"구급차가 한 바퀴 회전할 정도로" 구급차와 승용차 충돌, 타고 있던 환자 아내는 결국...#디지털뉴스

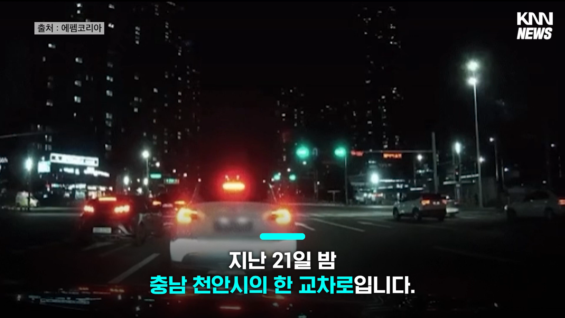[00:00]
지난 21일 밤 충남 천안시의 한 교차로입니다. 도로 왼쪽에서 구급차 한 대가 긴급 사이렌을 울리며 지나가는데 흰색 BMW 승용차 한 대가 빠르게 달려와서 구급차 오른편을 순식간에 들이받았습니다. 구급차는 팽이 돌듯이 한 바퀴를 회전할 정도로 큰 충격을 받은 것으로 보이는데요.